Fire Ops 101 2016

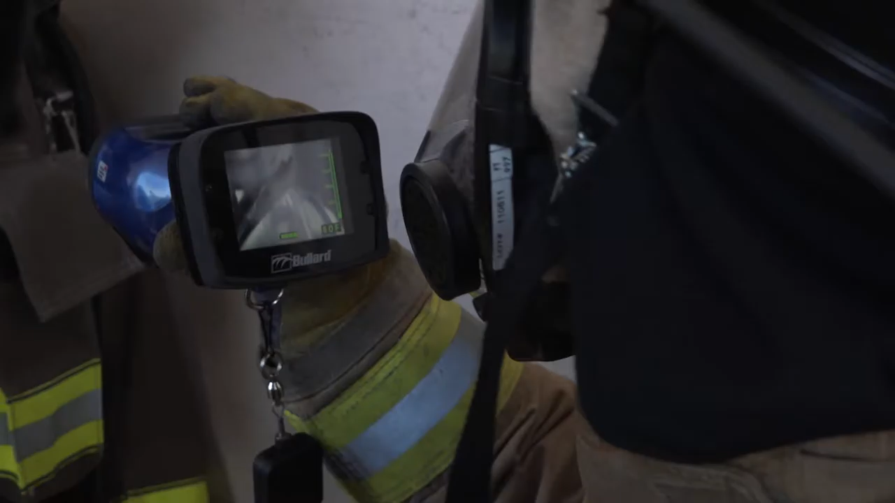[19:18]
That way, you know, in a normal circumstance, we would go in there blindly because of the smoke.